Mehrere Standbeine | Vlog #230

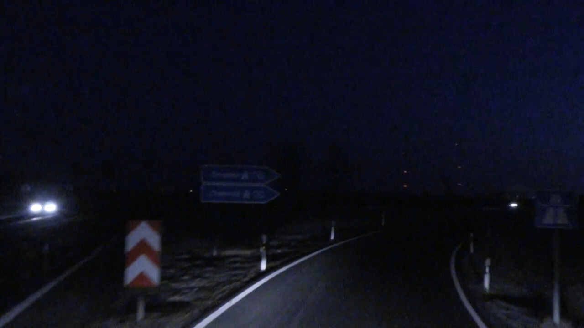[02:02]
so sind wir doch schon auf der autobahn noch 100 kilometer bis zum ziel